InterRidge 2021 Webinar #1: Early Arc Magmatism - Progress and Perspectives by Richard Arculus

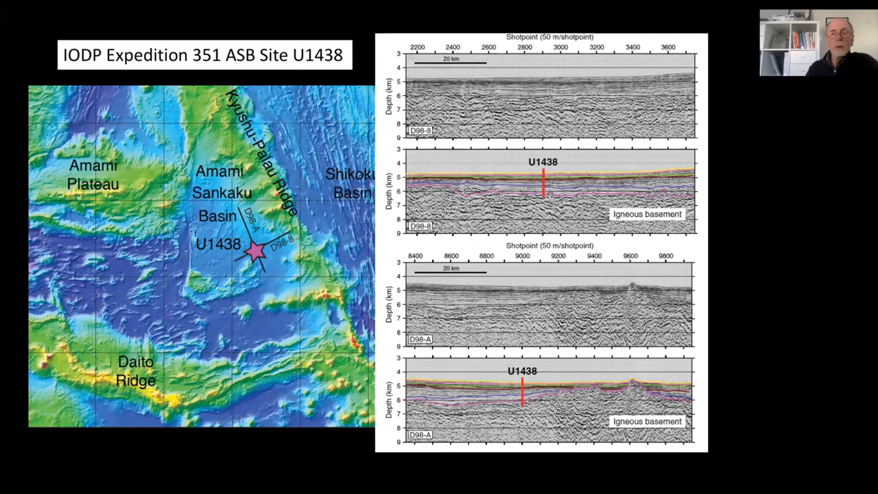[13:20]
And also the expedition penetrated 150 meters into the basaltic basement, and that's an important point. All right, so to our surprise, a number of things.